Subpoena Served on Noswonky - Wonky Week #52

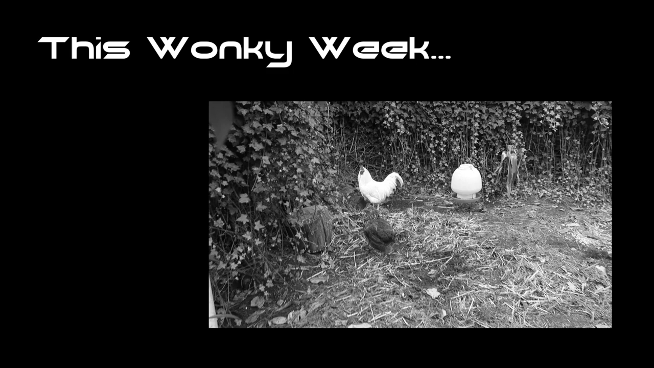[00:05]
Zoom in on the chickens. Well the police have just visited us. She doesn't like it.